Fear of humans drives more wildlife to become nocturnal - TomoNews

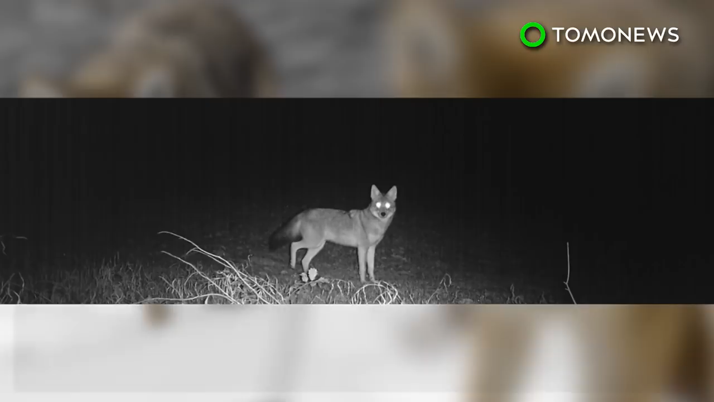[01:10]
Coyotes in California's Santa Cruz Mountains have begun hunting at night to avoid hikers, foregoing their usual daytime prey of squirrels and birds for nocturnal rats and rabbits.